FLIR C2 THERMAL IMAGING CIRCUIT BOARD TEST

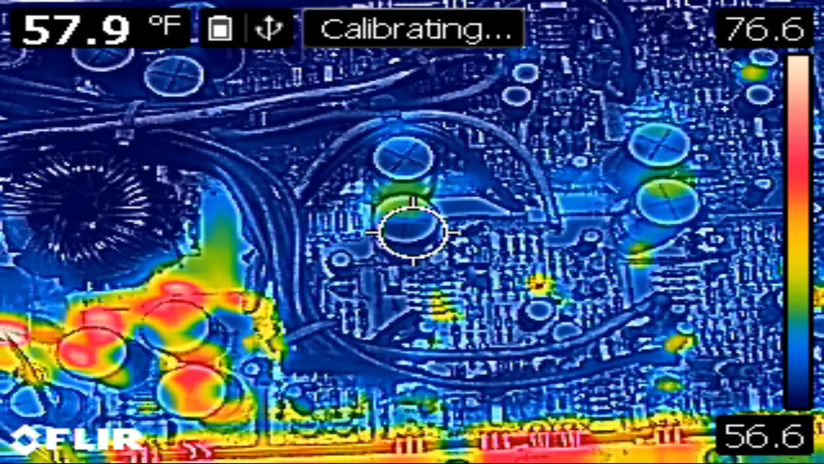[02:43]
On screen: spot 57.9°F
and all this right here
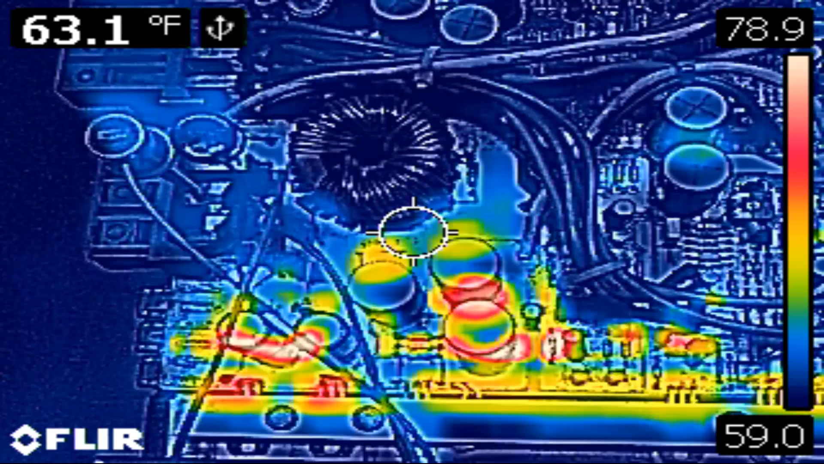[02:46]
On screen: spot 63.1°F
is actually peeled up solder mask
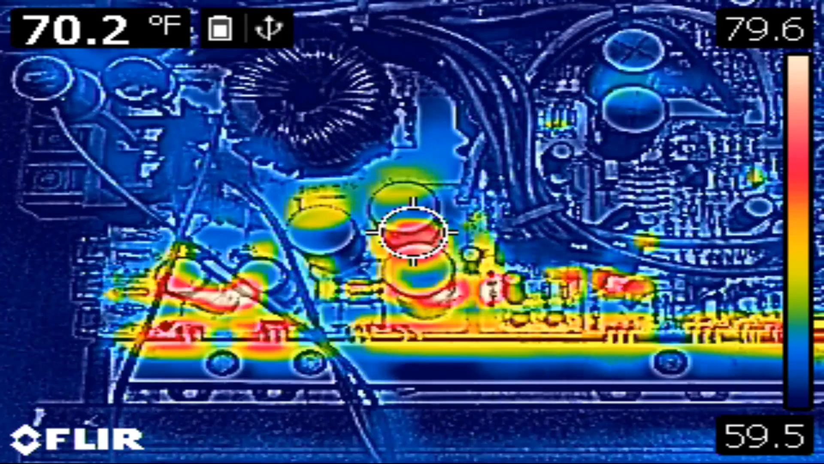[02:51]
On screen: spot 70.2°F
from the circuit board see
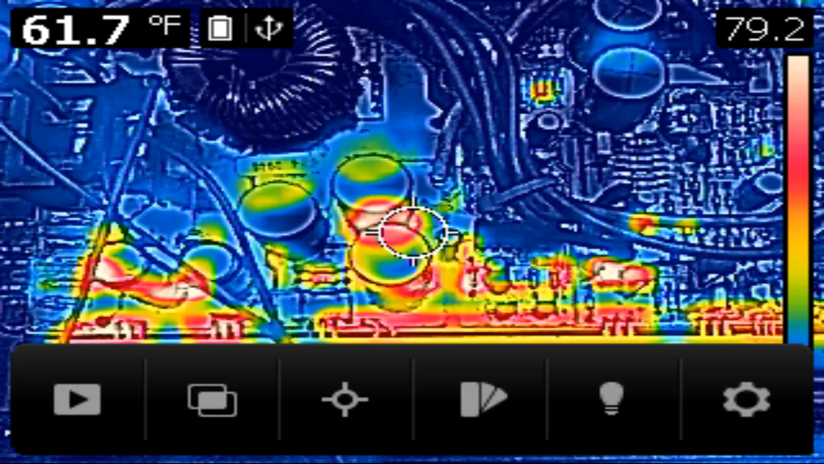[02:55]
On screen: spot 61.7°F
if we can get it also has a regular camera mode on here too the
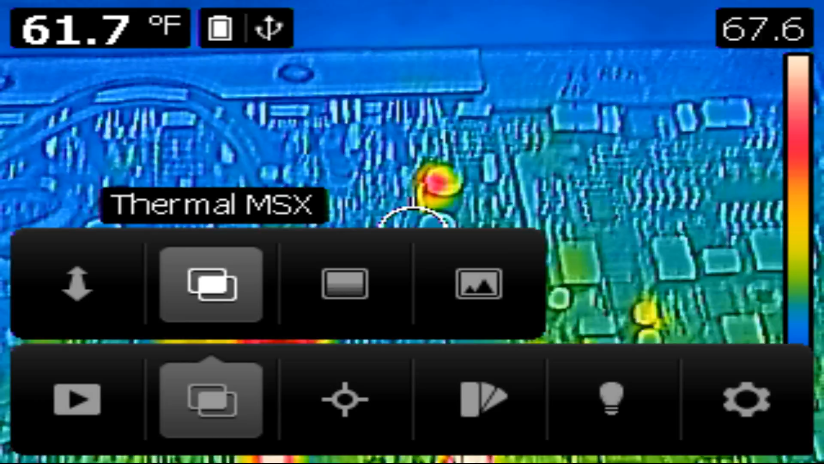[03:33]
On screen: spot 61.7°F
kind of see here actually let's go back to msx and we'll just power it up with the thermal just to get an idea where the parts are right now we're gonna see what heats up all right I powered the amplifier on so it I see yeah oh you can see all the op amp starting to come on they're warming up over on the right-hand side over here right now I'm holding this about 10 inches away and you can kind of see that the overlay
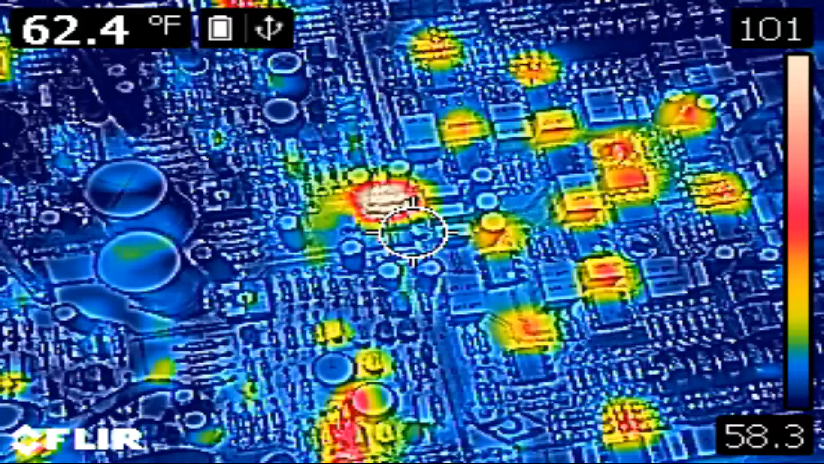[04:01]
On screen: spot 62.4°F
the video overlay the msx overlay from thermals just a chips worth off so if I go just to thermal mode now
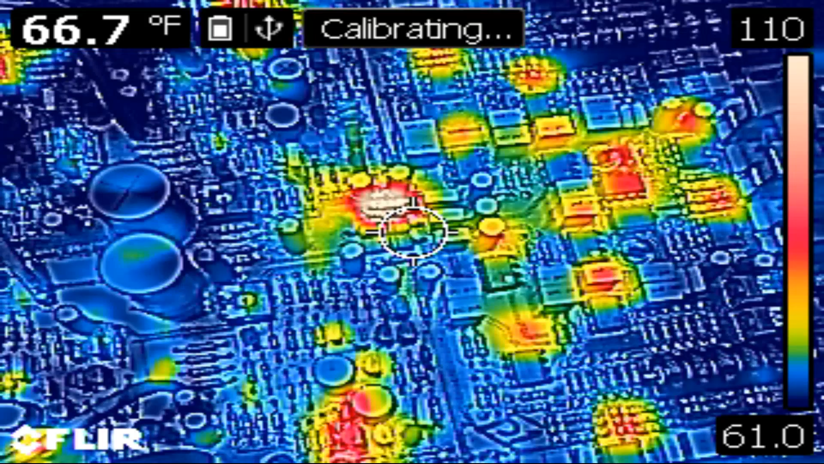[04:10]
On screen: spot 66.7°F
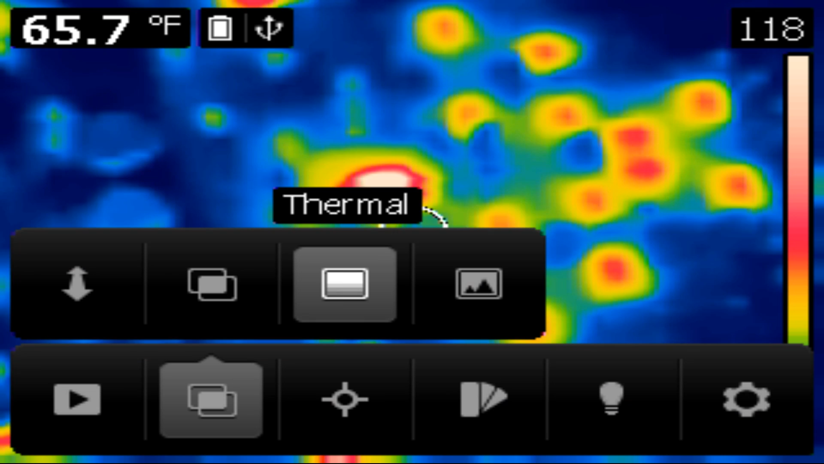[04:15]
On screen: spot 65.7°F
and bring it in a bit you can you can get an idea where everything is right right now about five inches away from the board and if I actually I can actually point it apart if I suspect that's where I'm looking at like that is an op amp right there that's an op amp this is run a little hotter these two this right here is a set of resistors they're a large maybe
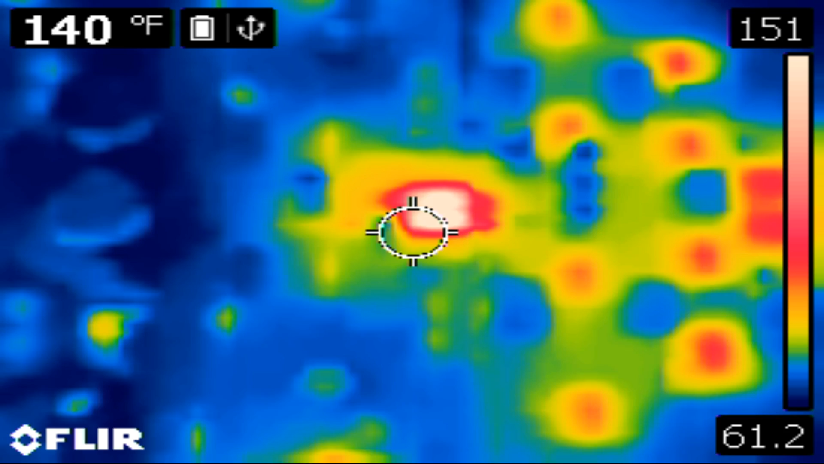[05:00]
On screen: spot 140°F
169 degrees I think I saw the top out at 168 so this is pretty good let's go up here these are the pre drivers these are the transistors I can feel and they're warm let's see what the thermal says about 127 degrees
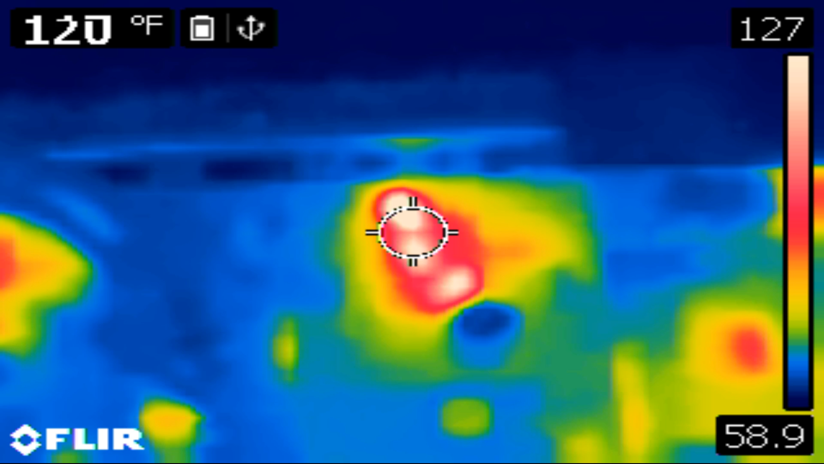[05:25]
this is the other channel this is a four channel amplifier so
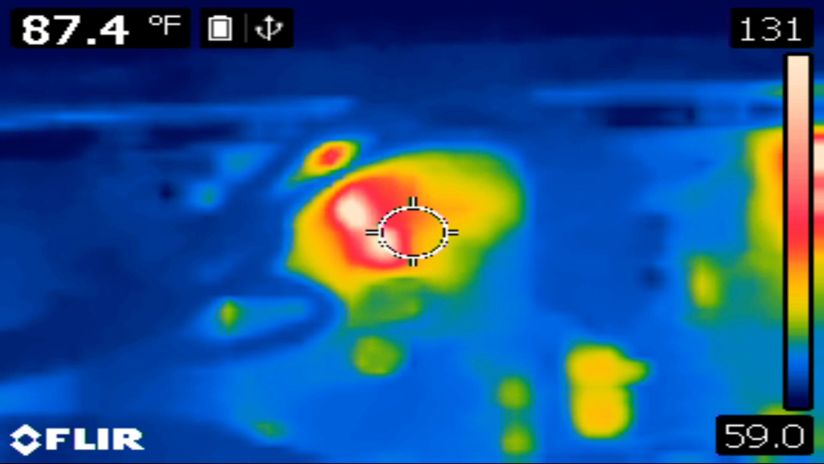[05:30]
On screen: spot 87.4°F
let's go to the other side we should see a very similar pattern yep we do
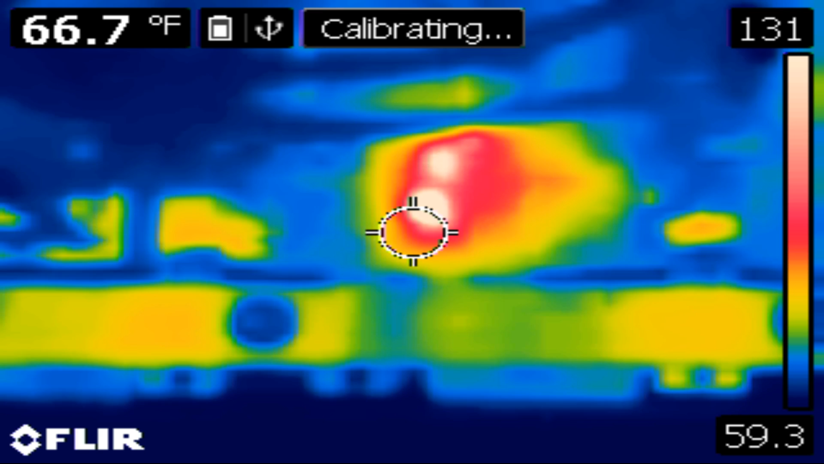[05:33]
On screen: spot 66.7°F
so we can see that those three transistors on each channel are operating so this is going to be a fun tool it's
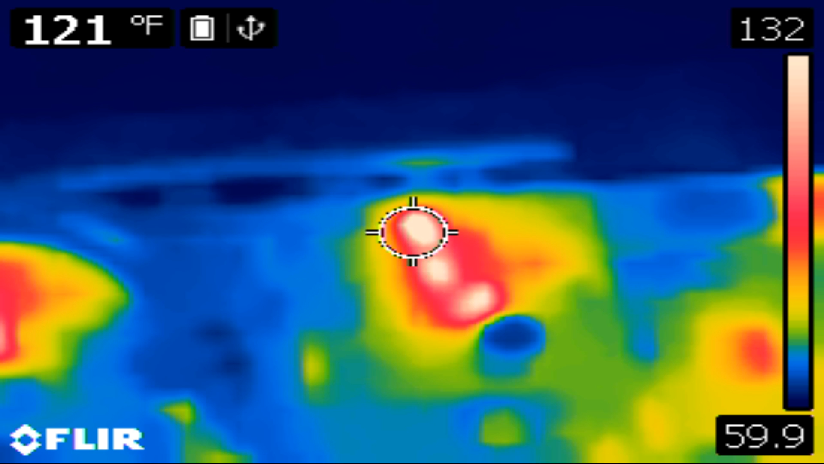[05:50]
On screen: spot 121°F
going to take a little while just to get used to because of the resolution is not so great but I mean I think it's better than nothing so many times I wish I've
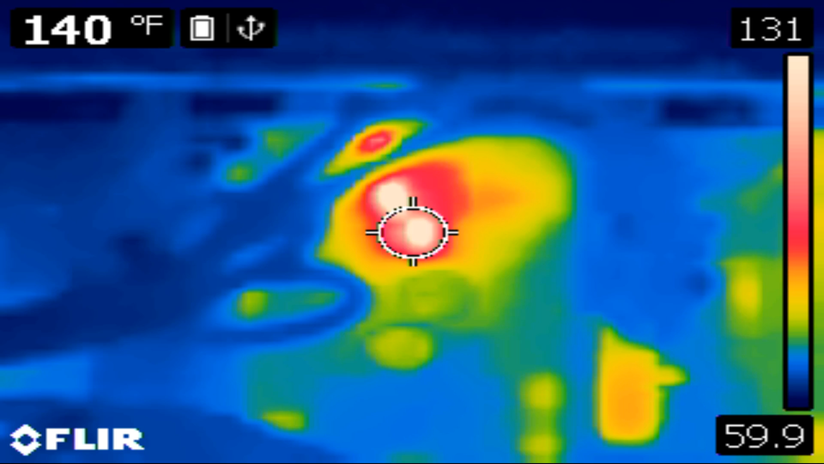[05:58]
On screen: spot 140°F
had this when I was doing the 250 when I thought there was a short
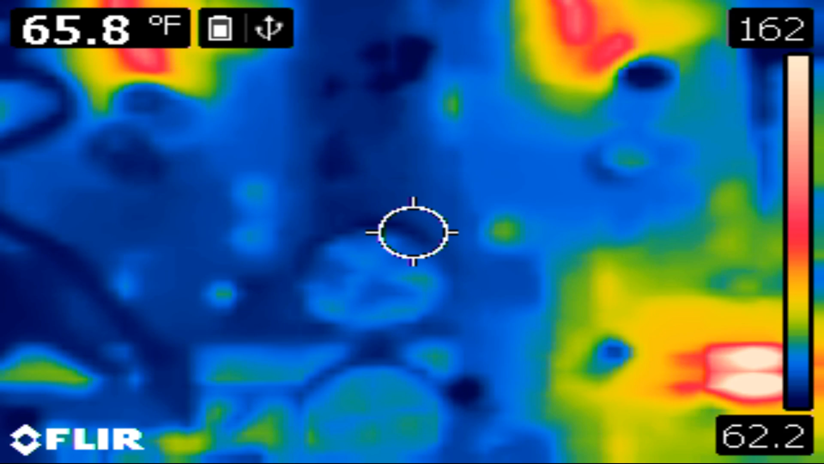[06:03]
On screen: spot 65.8°F
somewhere it should be very
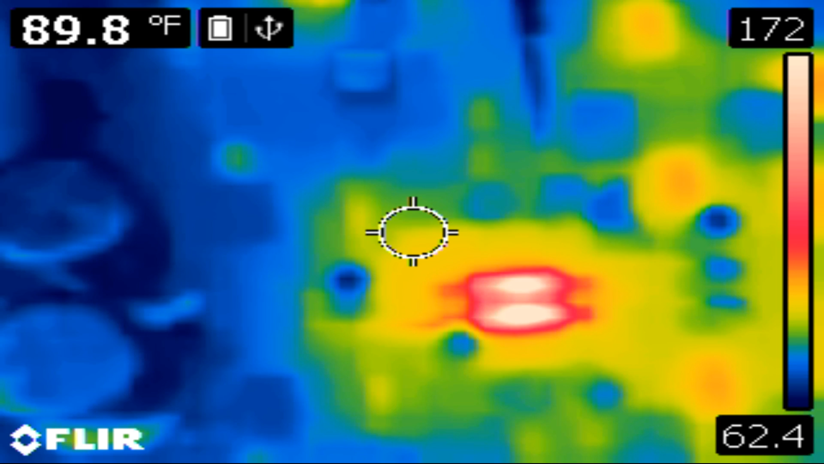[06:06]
On screen: spot 89.8°F
easy to identify where that would be or a problem area
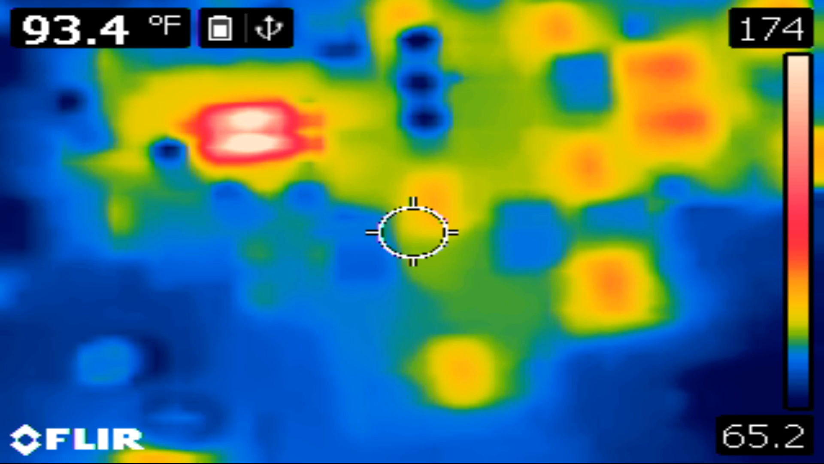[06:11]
On screen: spot 93.4°F
so right there is just an array of op amps so this is going to be very easy to identify where that would be or a problem area so that looks pretty cool and there is actually a set of two right here that doubled up